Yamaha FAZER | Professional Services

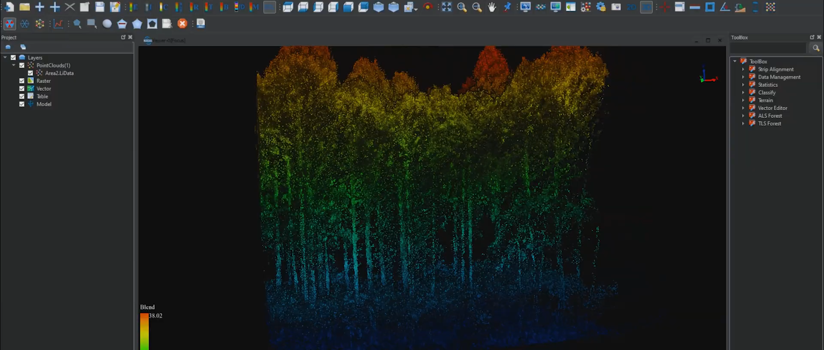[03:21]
the Phaser can even be equipped with the most technologically advanced LIDAR measurement systems,
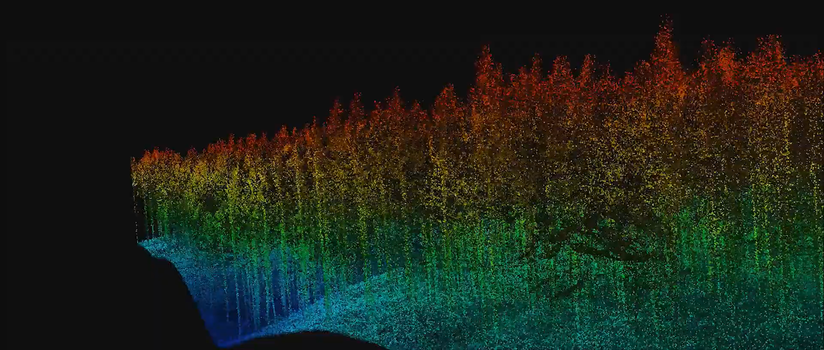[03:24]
covering a staggering 20 hectare area without interruption.